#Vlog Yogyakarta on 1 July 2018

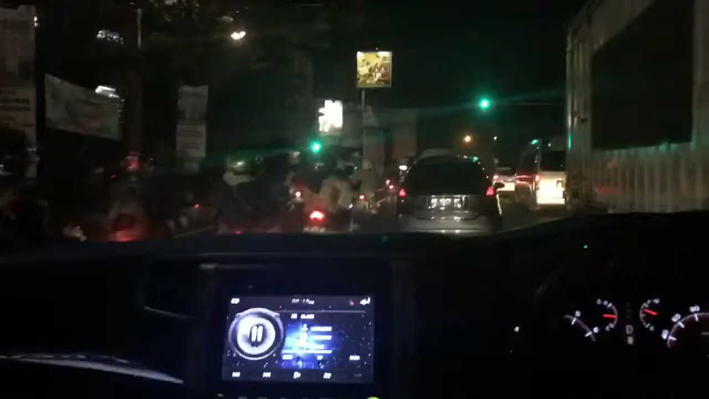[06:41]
Kita udah masuk jalan di lingkar luar.
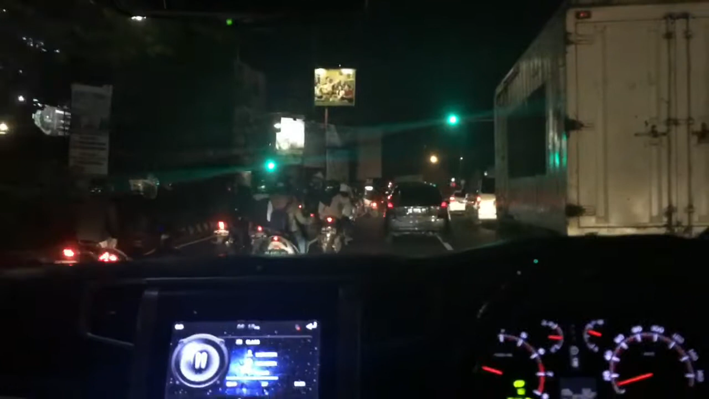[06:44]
Ini jalan apa nih? Ini Monjali, Ring Road Utara, Jogja. Macet sama kayak di Jakarta. Sampai.